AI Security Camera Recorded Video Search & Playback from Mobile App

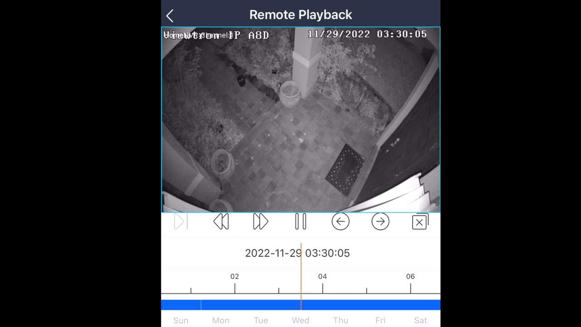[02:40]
but I am tapping on that play button again in the lower part of the app to start the recorded video player on my front door camera.